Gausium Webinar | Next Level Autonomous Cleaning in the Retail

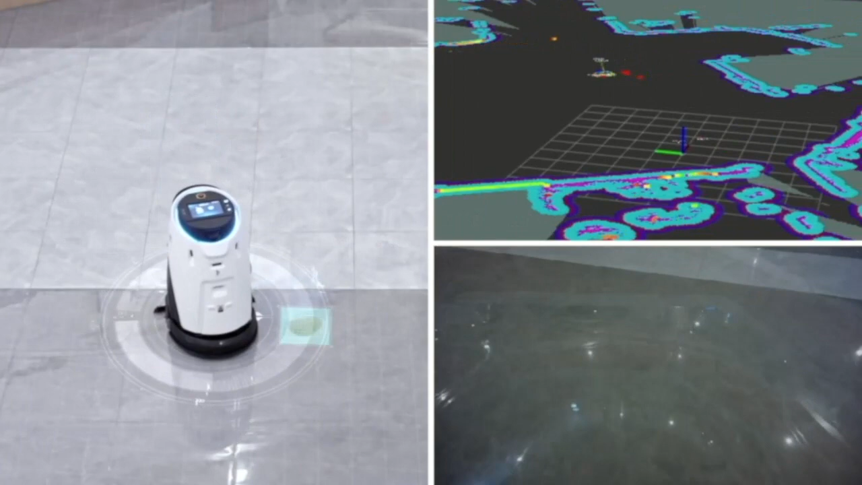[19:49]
He will recognize the stains or it will recognize the stains. Go driving towards it and clean it.